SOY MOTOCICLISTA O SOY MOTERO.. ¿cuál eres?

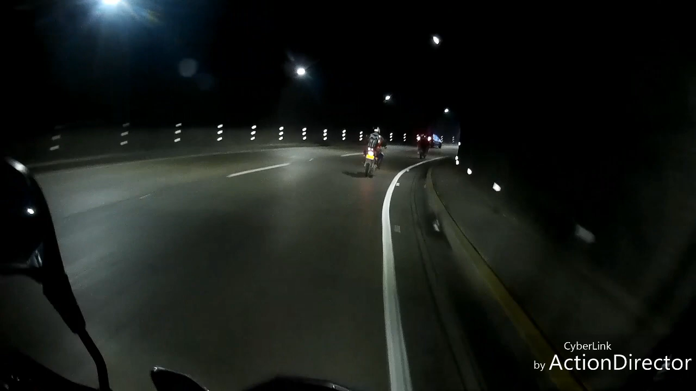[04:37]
Bueno, este es el túnel que está aquí ya en el puente helicoidal.